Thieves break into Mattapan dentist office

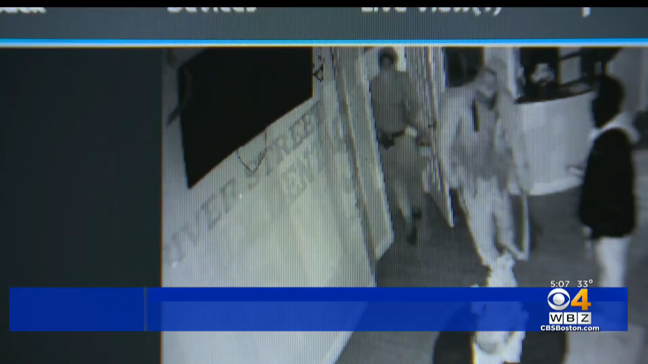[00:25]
THE SECURITY VIDEO TAKES THE THE DENTIST'S OFFICE IS A MYSTERY OUT OF HOW IT ALL WENT DOWN.
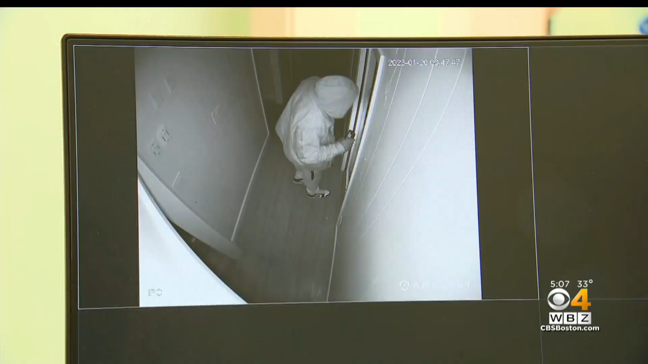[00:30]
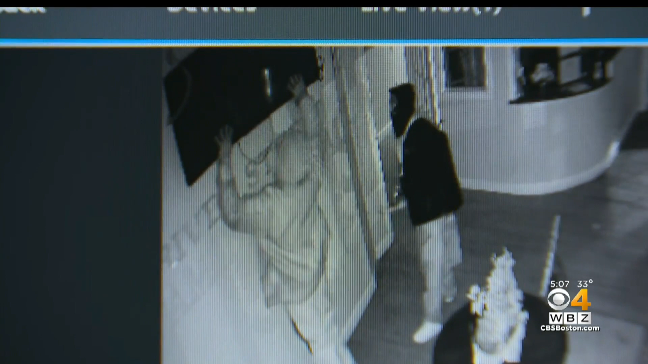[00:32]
A GROUP OF THIEVES RIPPING A FLAT SCREEN RIGHT OFF THE WALL IN THE LOBBY OF MATTIPAN'S RIVER STREET FAMILY DENTAL.
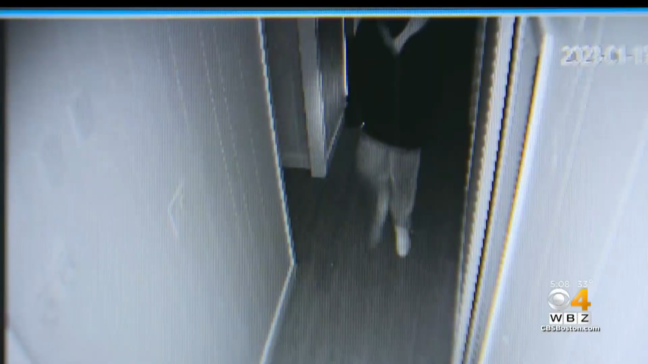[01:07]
BREAKING IN SOMEHOW THROUGH THIS HEAVY LOCKED DOOR.
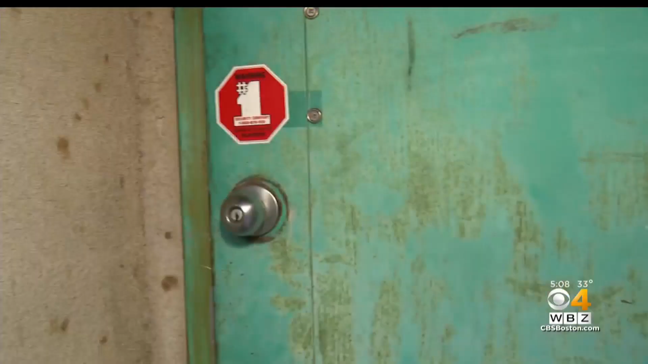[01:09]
YOU THINK THEY CAME IN THIS WAY? YEAH.
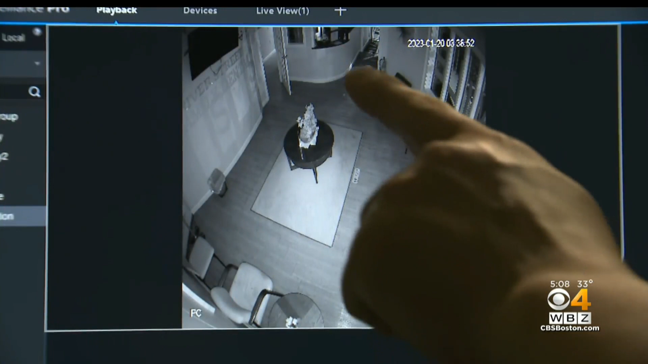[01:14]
I SEE THE FLASHLIGHT HERE. SEEN CASING THE HALLS WITH FLASHLIGHTS. FIRST AFTER 11 PM THURSDAY.